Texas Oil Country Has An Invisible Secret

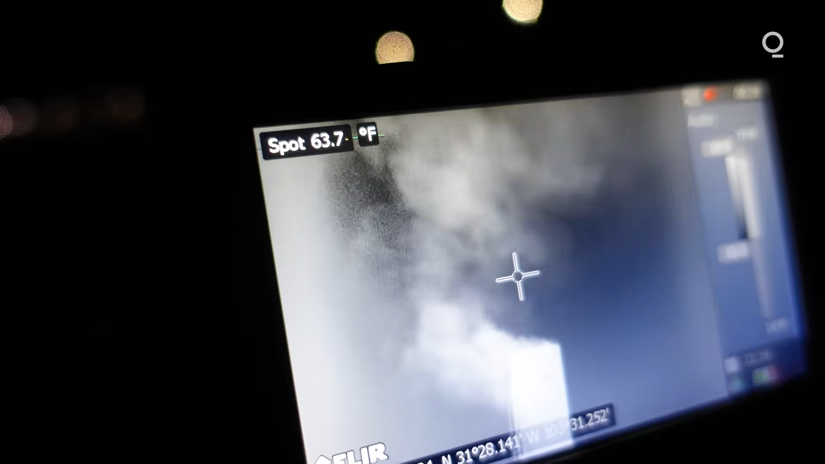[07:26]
On screen: spot 63.7°F
That's what the camera sees is coming up from the top of the flare, an unlit flare.
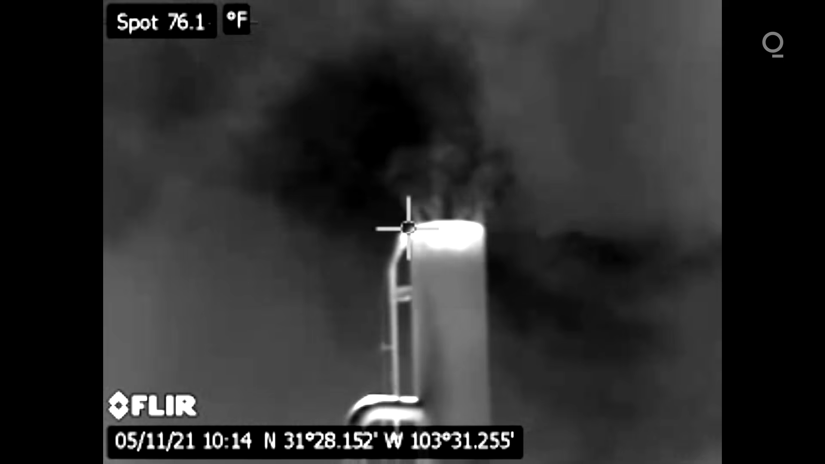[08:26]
On screen: spot 76.1°F
When a flare goes out, it just becomes a big vent pipe and it vents methane gas to the atmosphere.
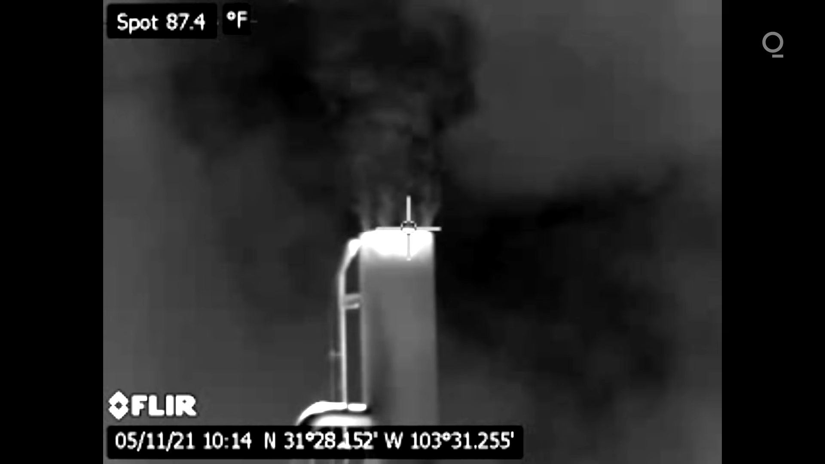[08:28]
On screen: spot 87.4°F
We found leaks both from places she'd been to before that were still problematic and new places we just stumbled across.
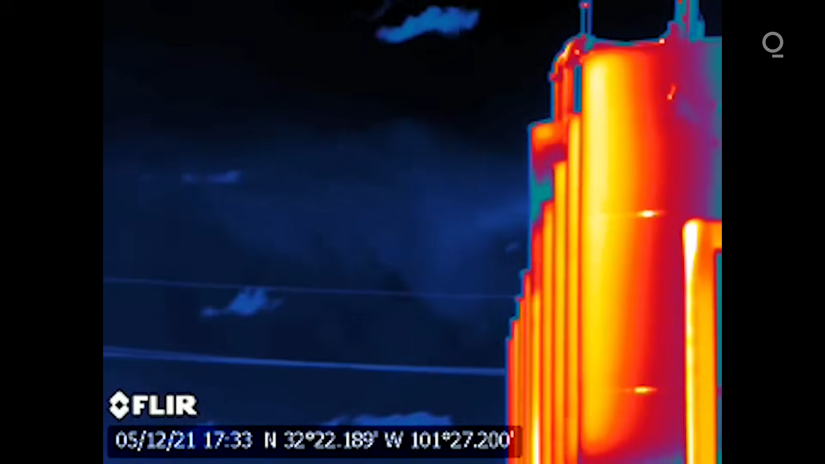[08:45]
Volatile organic compounds and methane gas.
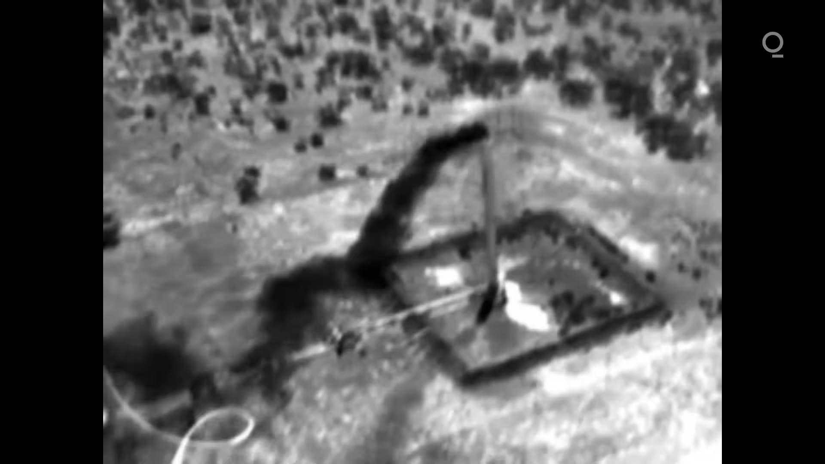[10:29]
We find that about five percent of these flares are unlit and venting all the methane to the atmosphere, and about another five percent have combustion problems. I did expect some flares to be unlit, but was shocked that consistently we're finding at least five percent are unlit and venting.
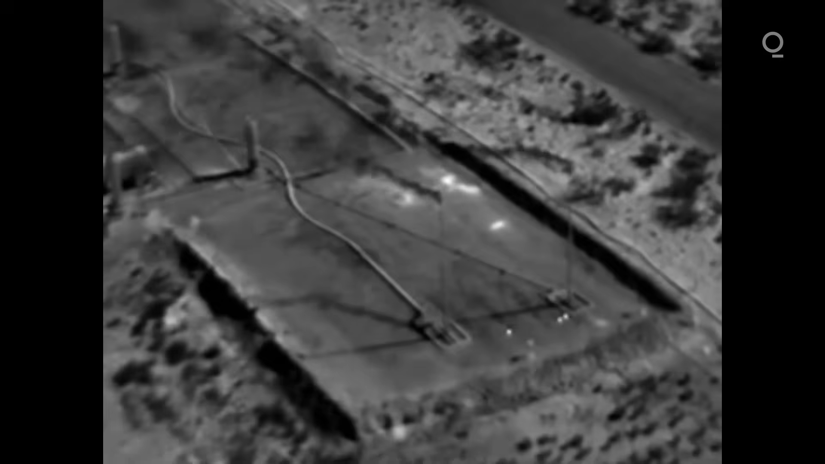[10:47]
So showing that this is a ubiquitous major problem in the basin.